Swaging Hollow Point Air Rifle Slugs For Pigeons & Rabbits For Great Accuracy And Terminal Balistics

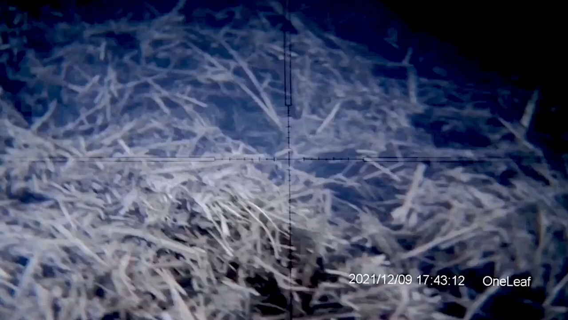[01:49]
This pigeon's already bleeding pretty bad from his chest.
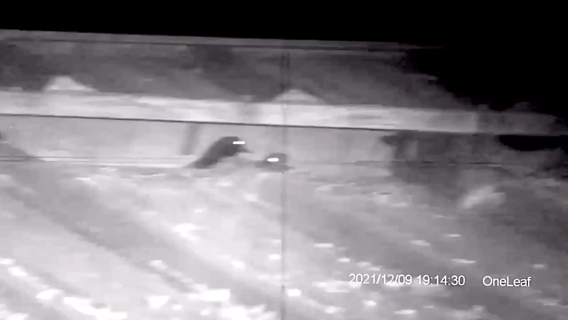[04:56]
Can't really take headshots on these pigeons because number one, it'd get stuck in the rafter, and number two,
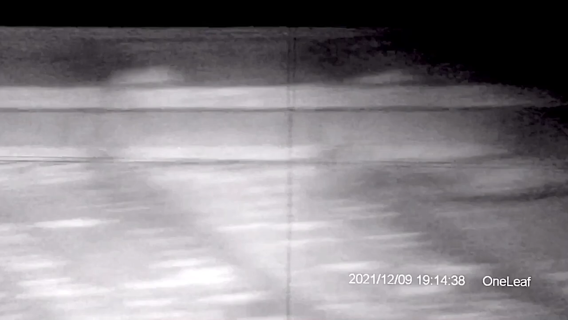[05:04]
it might put a hole in the roofing tin on the opposite side.